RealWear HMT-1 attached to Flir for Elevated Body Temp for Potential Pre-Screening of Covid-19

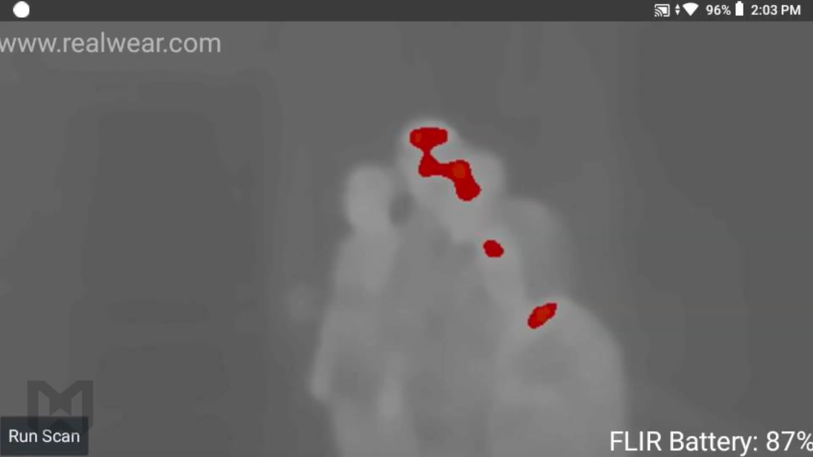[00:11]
This kit can help identify relative variations in temperature.
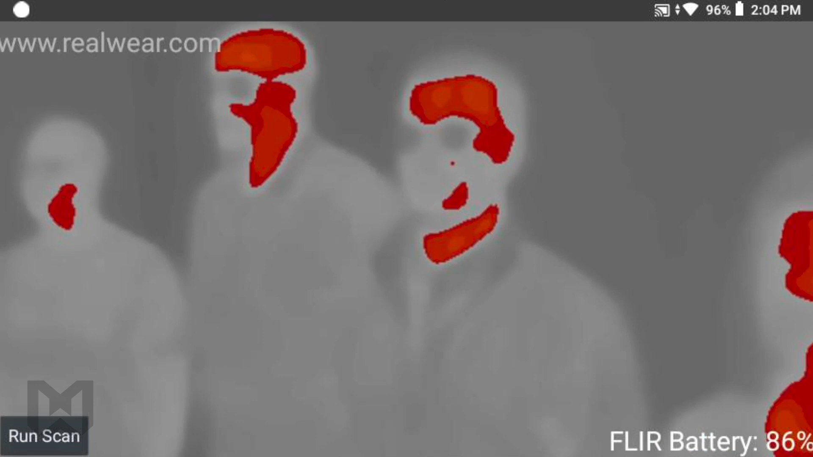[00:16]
Among many use cases, this can be leveraged to aid in the pre-screening process, enabling early detection of elevated temperatures.
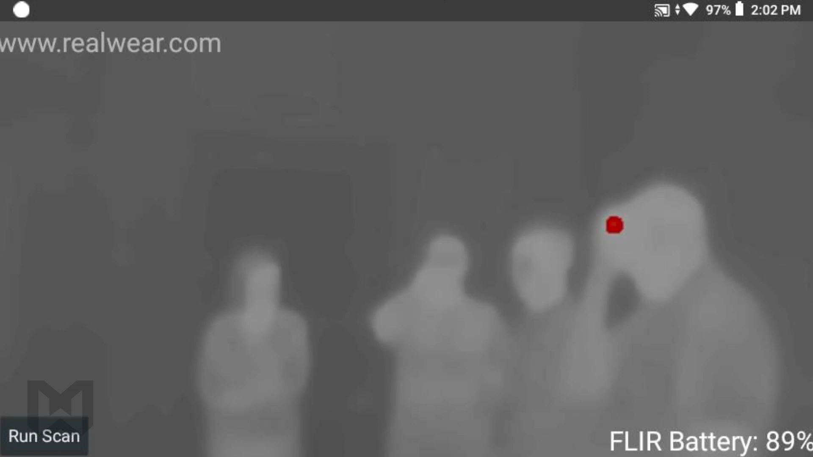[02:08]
Now that the FLIR-1 Pro is connected and I can see the thermal imaging feed, I can simply say the command, Run Scan.
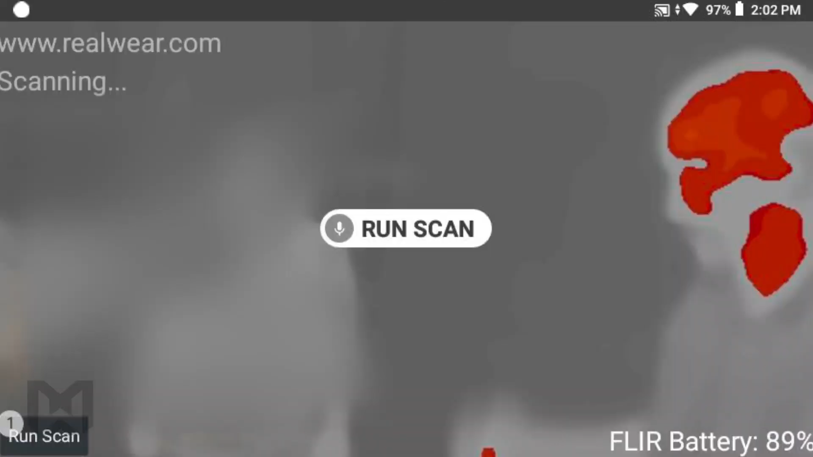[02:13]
Now, once the scan begins to run, this will up the temperature threshold, isolating the hottest points of the image at which I'm looking.
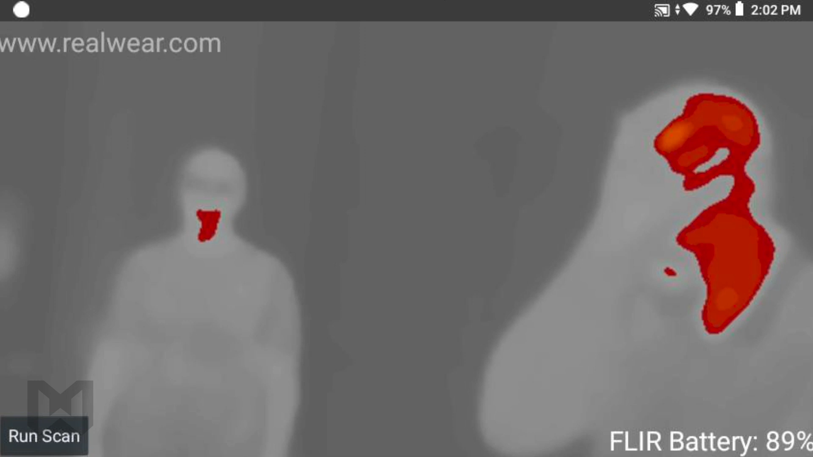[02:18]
The gradation of colors will go from red to orange to yellow, with yellow being the hottest.
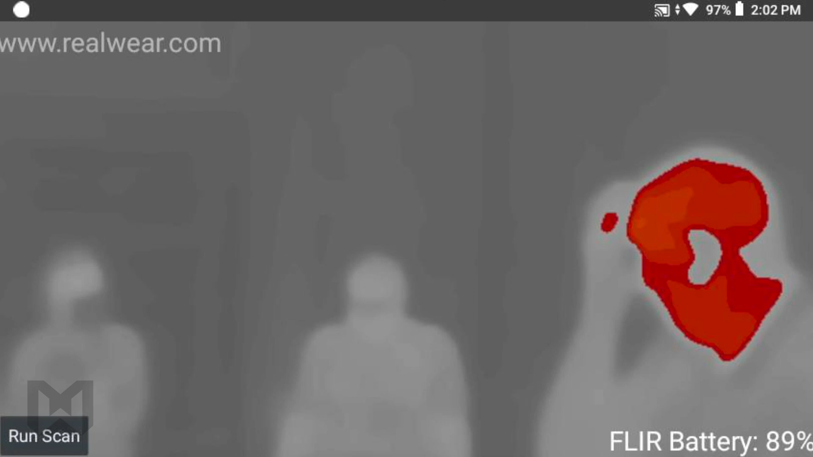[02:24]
This could help to streamline or expedite the screening process amongst large groups of people.